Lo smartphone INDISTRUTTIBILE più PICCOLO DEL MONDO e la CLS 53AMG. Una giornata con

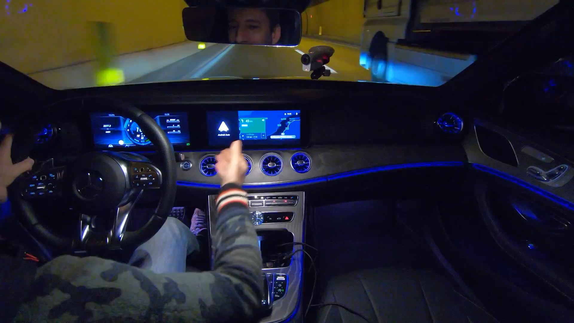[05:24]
gps e perde la trebisonda questo anche wade invece non perde né gps né trebisonda il navigatore di serie perché
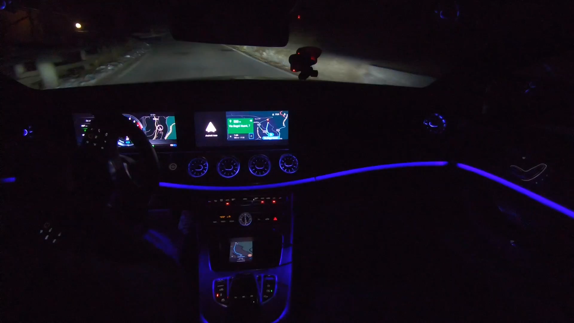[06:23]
illuminano la strada in una maniera eccezionale guardate se rallenta e quindi non c'è più bisogno di tanta luce guardate piano piano tra che come se la tendina si chiudesse e si aprisse ma è fantastica questa cosa tra l'altro quando si incrocia un
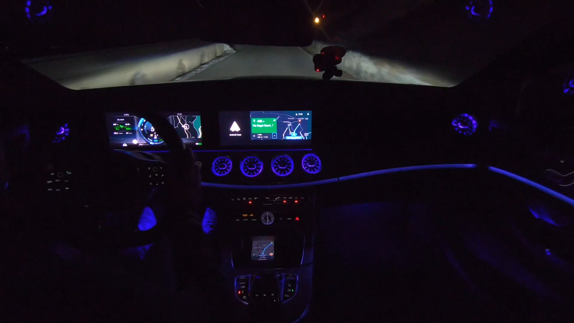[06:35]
veicolo dall'altra parte ovviamente i fari automaticamente si abbassano ma direi che qua qualcosa mi